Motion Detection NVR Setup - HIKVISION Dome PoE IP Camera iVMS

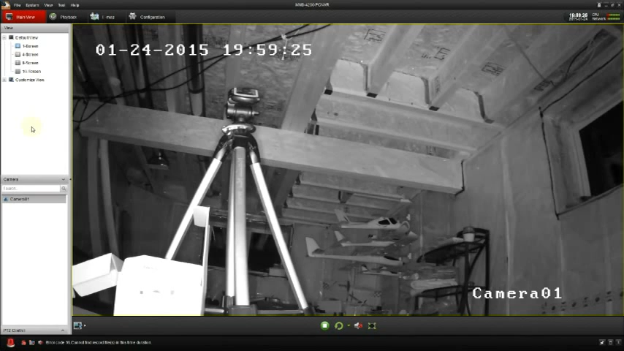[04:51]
It's currently night time here and the night vision is on. If you go to your playback tab and you click search for all cameras, there's nothing listed right now because there's nothing recorded. So go back to the main view. I will head downstairs and trigger some motion so the camera will start recording.